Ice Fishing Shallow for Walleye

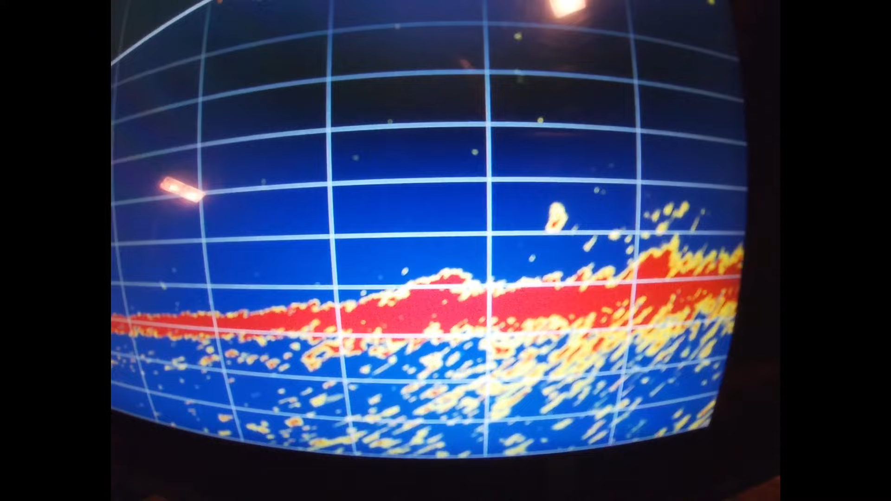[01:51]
Oh, we got another one coming in. Here, I'll move so you can see.
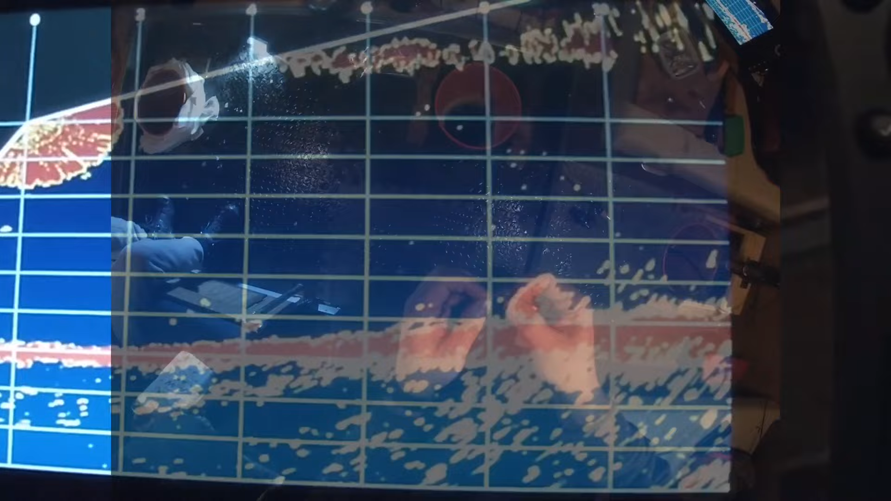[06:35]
You gonna get him? Close, eh?
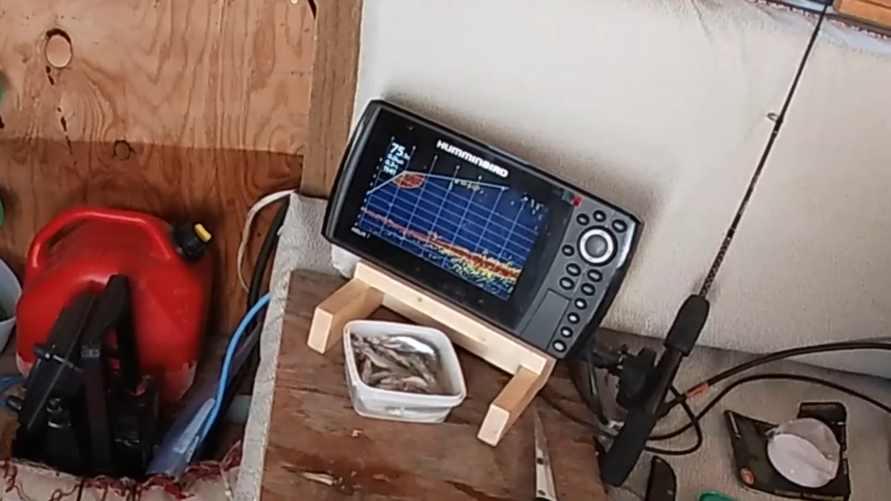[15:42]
Still turned up a bit. Oh, another one coming right at you.